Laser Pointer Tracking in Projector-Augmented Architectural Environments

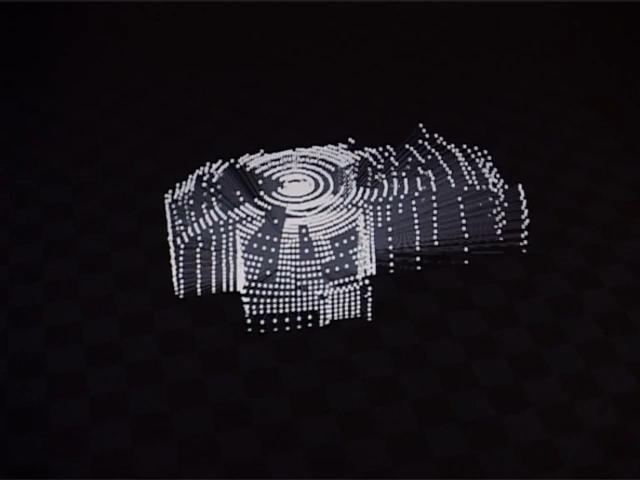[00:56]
This results in a low-resolution sampling for largely planar environmental sections and
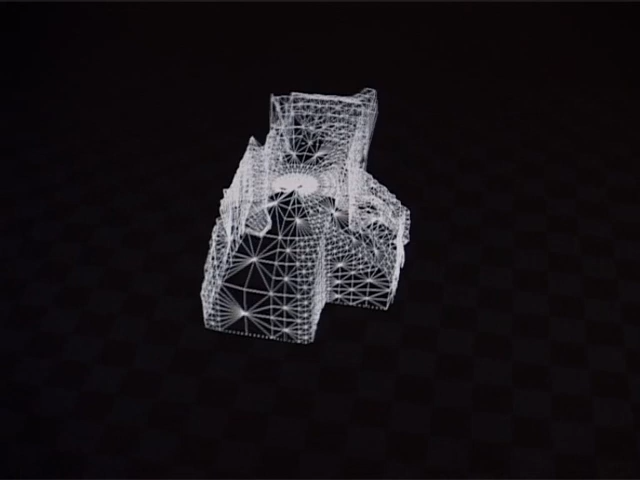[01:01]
in a high-resolution sampling for geometrically more complicated sections.
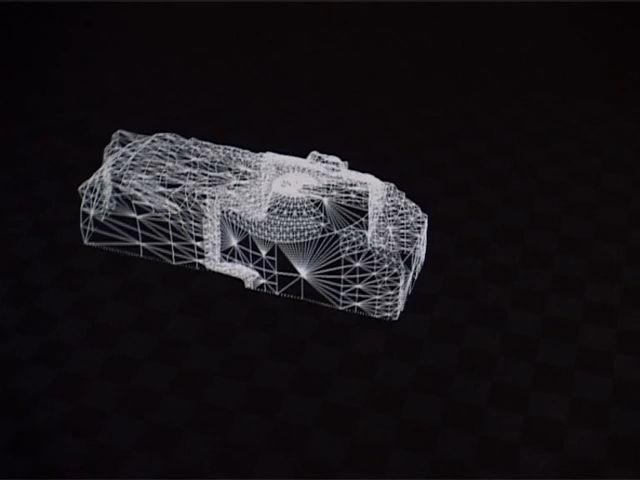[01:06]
The resulting point cloud can be triangulated, intermediate depth values can be interpolated, and normal vectors can be computed.
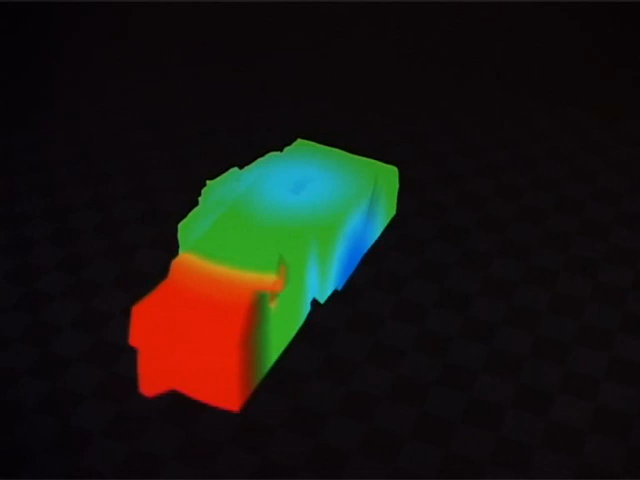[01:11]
Since the sampled points are measured in device coordinates,
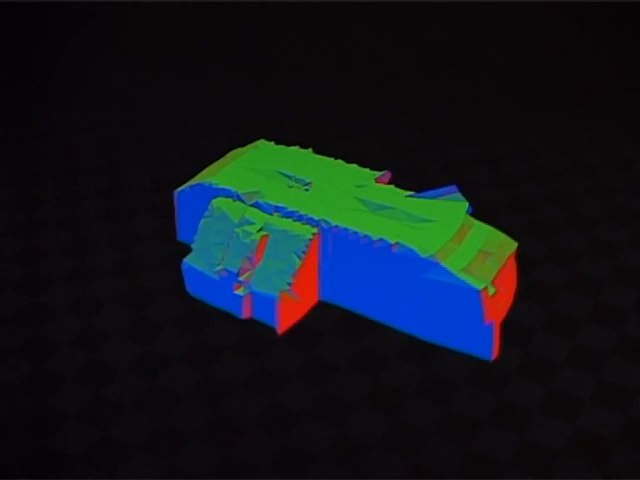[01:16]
the rigid transformation matrix can be estimated numerically by finding the best geometric match between the point cloud and the measured reference model stored in the database.